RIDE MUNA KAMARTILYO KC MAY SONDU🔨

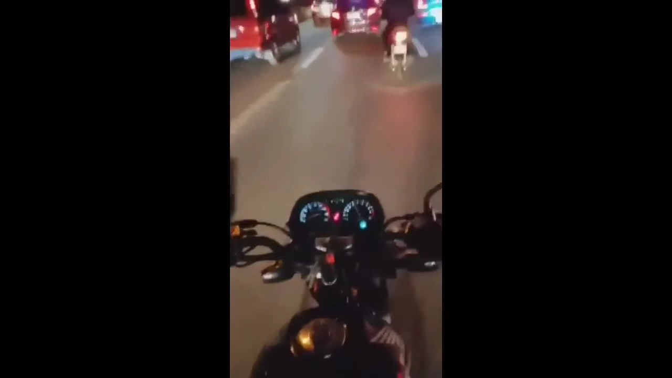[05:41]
kaya mong imabante sila kasi nagmamadali ang mga yan. Siyempre may karga sila na pasyente. Maluwag pa mga kamatilyo yung idsa. mga kamatilyo. Talagang swerte itong pagsundo ko ngayon. Nabi masyado masakit. Kanina kasi pagpapunta ko dito maluag pa rin. Ngayon maluag pa rin. Okay ang idsa ngayon.
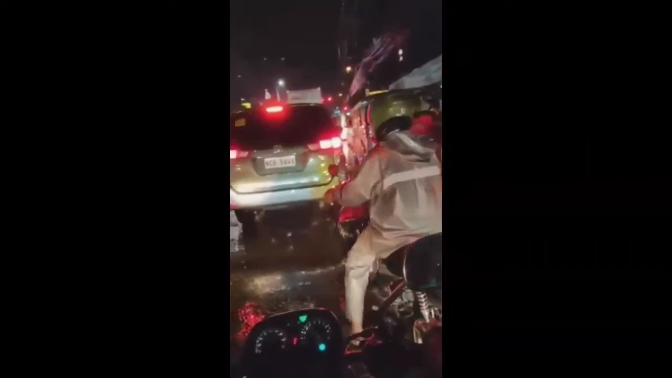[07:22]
dito nga sa may karino highway malapit na kami sa bahay dito na yan stop light ng karino highway
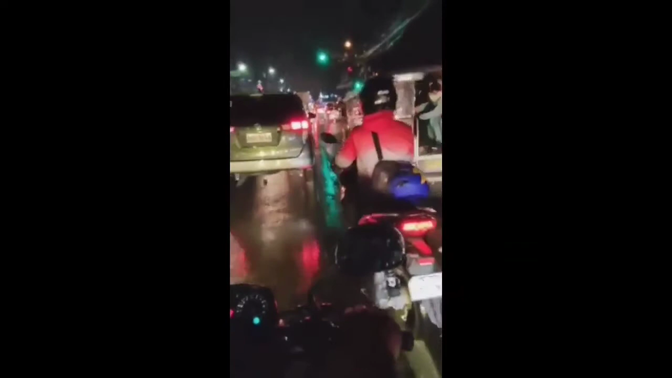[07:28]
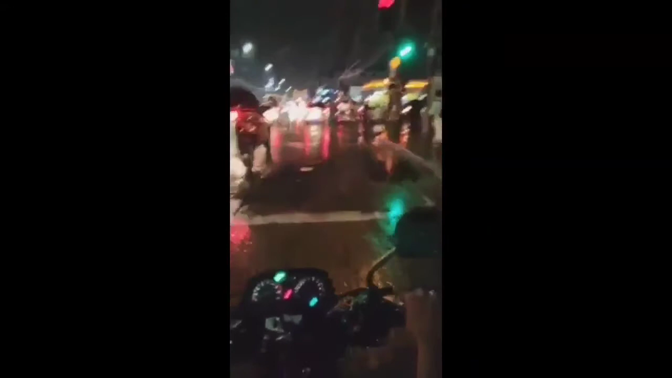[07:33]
ops talaga
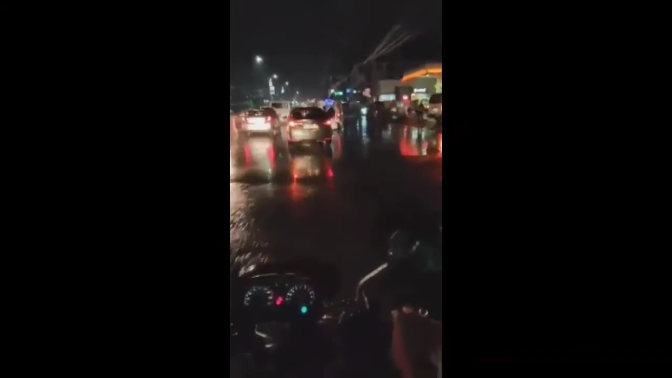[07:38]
dito na kami malapit na sa bahay mga kamatilo karino highway na to makauwi rin medyo basa kasi ang kalsada umulan nagkaputoy nga talaga man ops malapit na